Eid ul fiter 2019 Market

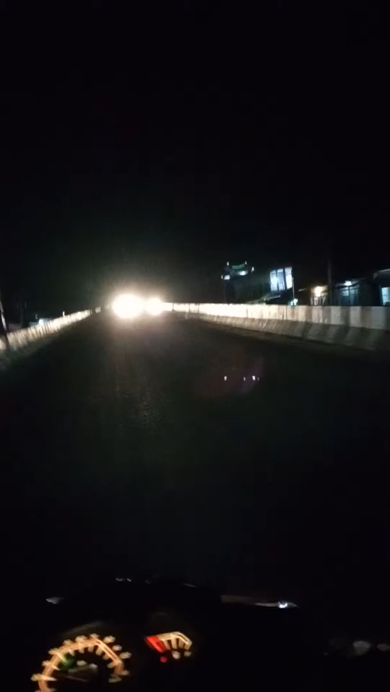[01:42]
উৰণীয়া সেতুত বৰ্তমান উৰণীয়া সেতুত আছোঁ এতিয়া আমি পোনে পোনে ঘৰলৈ গৈ আছোঁ